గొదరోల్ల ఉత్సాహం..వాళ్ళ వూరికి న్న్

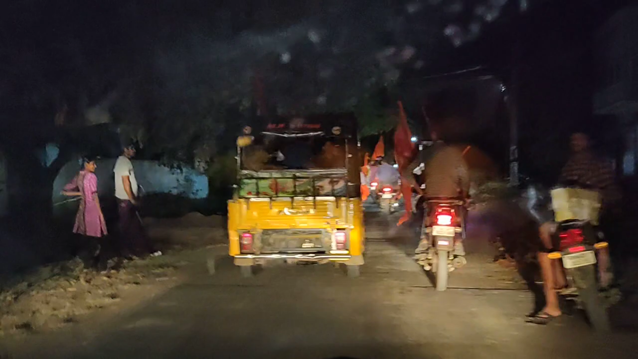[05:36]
ఈ రాత్రి కాల సమయం నందు అసలు అక్కడ జనం బాగున్నారంటండి.
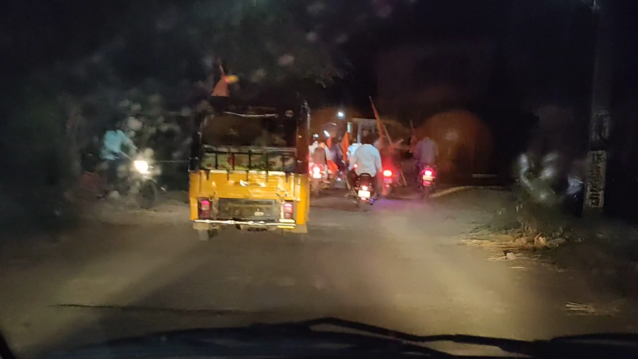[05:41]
రోడ్డు మీద ఎంత మంది ఉంటే అక్కడ ఎలా ఉంటారు?